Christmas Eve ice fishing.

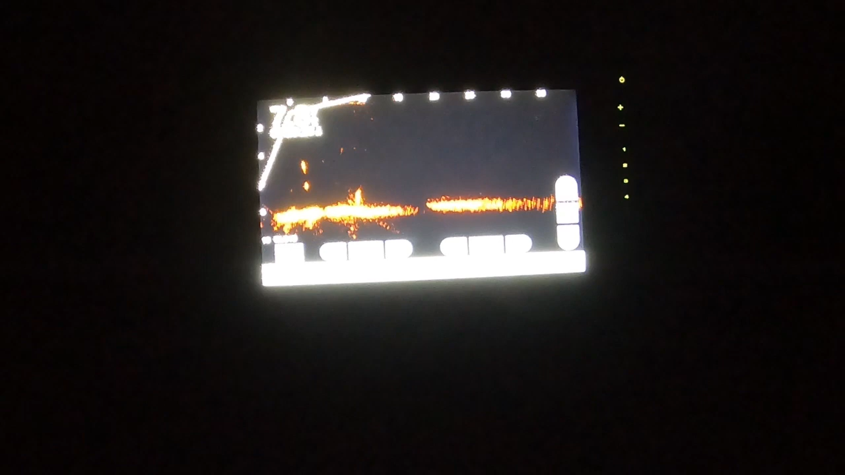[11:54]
Yeah, it's definitely a bluegill. Got that bluegill shape to him. He ain't gonna eat that shiner. Not that big a shiner.